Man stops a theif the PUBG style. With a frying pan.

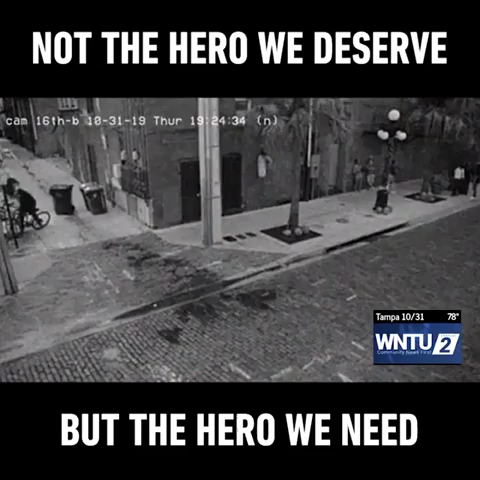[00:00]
A man attempts to steal a bicycle, assaulting the owner in the process, only to be thwarted by an unlikely hero. I really didn't think.